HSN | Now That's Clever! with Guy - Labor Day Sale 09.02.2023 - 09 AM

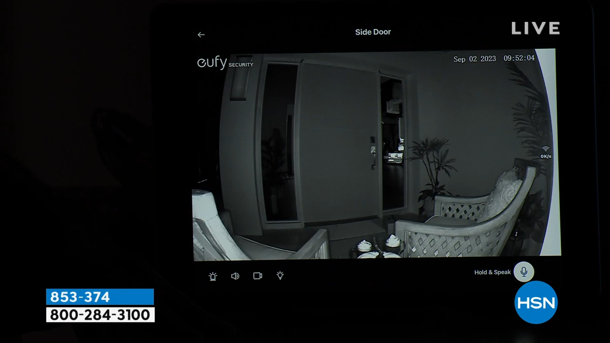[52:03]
It's dark. Okay. Guess what happens? I turn on that light or the light gets tripped by someone coming to the front porch.
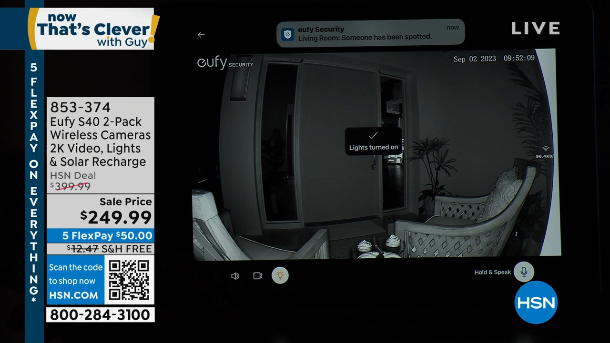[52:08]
Boom. Check that out. I can see my door. I can see the guy.
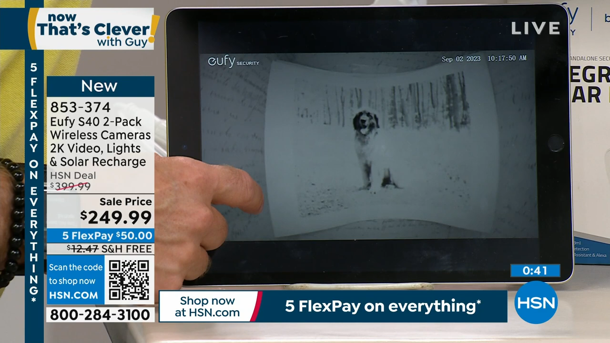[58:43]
But more importantly, I can turn on that light and boom, all of a sudden, I'm going to see the fur baby in the dark.